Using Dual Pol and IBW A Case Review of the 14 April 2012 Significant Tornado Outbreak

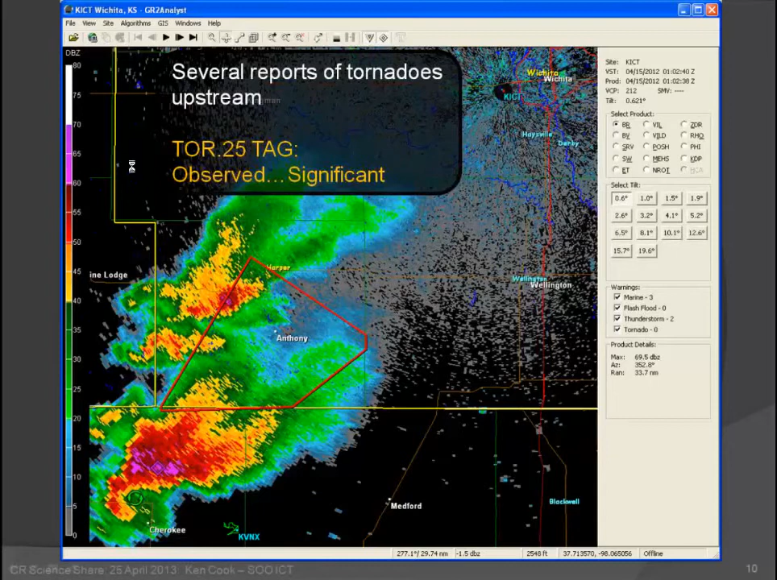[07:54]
upstream tornadoes large wedge stove pipe tornado we get a lot of that during this event so here's the first uh image as it passed